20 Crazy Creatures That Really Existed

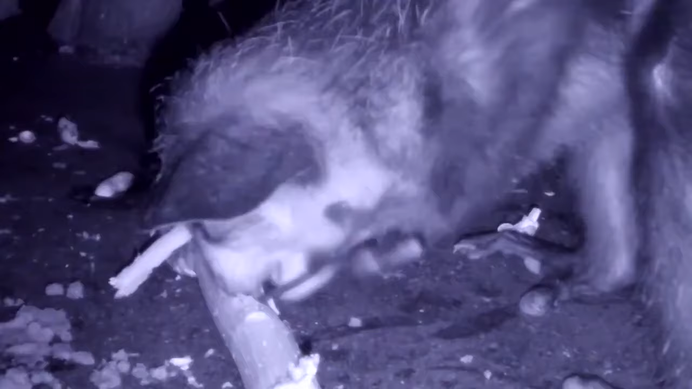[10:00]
When the tapping reveals a cavity, the Ai-Ai tears off the bark with its teeth and then feasts on the bugs inside.
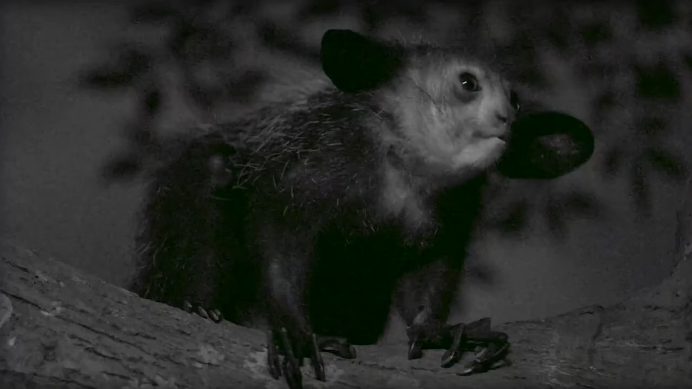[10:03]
You'll find this peculiar animal exclusively in the forests of Madagascar, an island country off of Africa's coast.
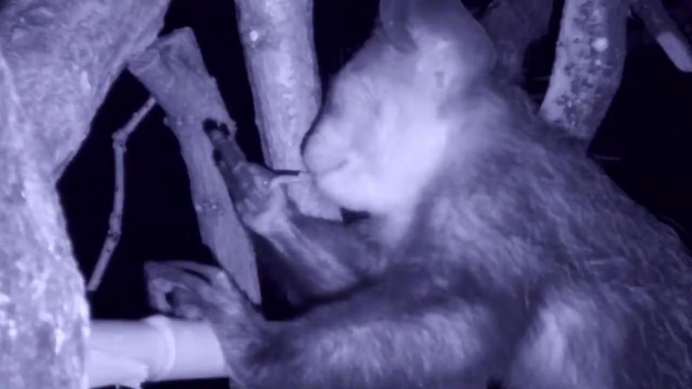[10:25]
While bugs are a staple, they also indulge in fruits, like mangoes, scooping out the pulp with those same specialized fingers.